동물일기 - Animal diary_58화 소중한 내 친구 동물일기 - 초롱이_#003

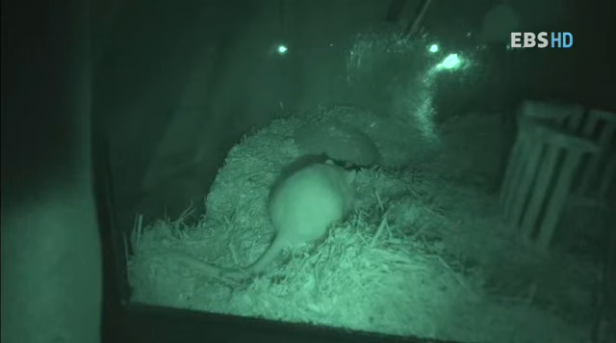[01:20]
초롱이가 와줄 수 없다는 걸 이제는 깨달았는지 부지런히 건초를 모으고 톱밥을 정리하고 희망이 혼자서 며칠 동안 집 만들기에 여념이 없더니 심장 박동수가 빨라졌어. 그리고 아주 늦은 어느 밤. 어머나! 태어났구나!
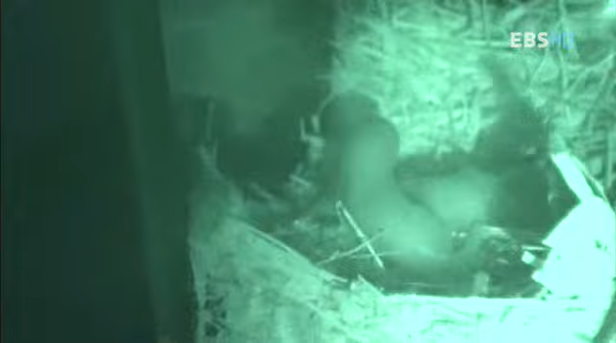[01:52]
저 비례 새끼들은 태어난 지 3일은 지나야 젖을 빨 수 있다는데요. 어? 아휴, 나오자마자 벌써 기어다니려고?
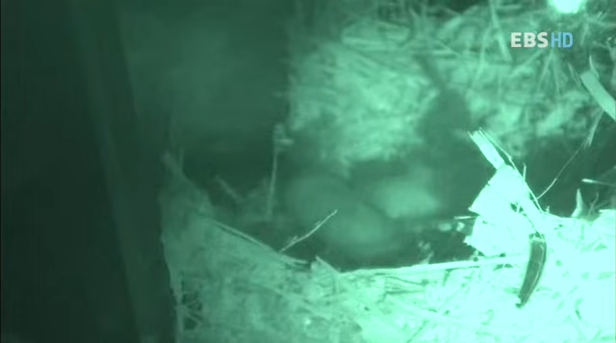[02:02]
엄마, 엄마. 아이고, 조심조심. 그래, 희망아. 네가 와서 봐줘야겠다.
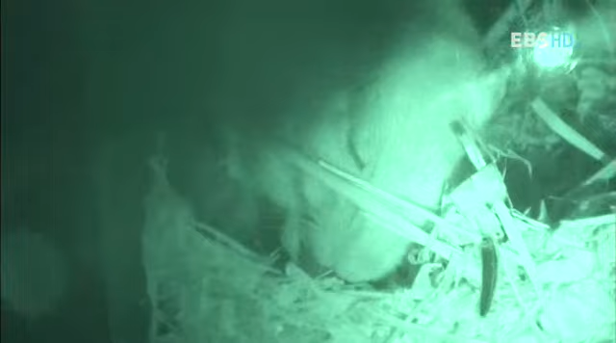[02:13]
새끼 낳으랴, 낳은 새끼 돌보랴, 또다시 새끼 낳으랴. 역시 엄마는 강하다.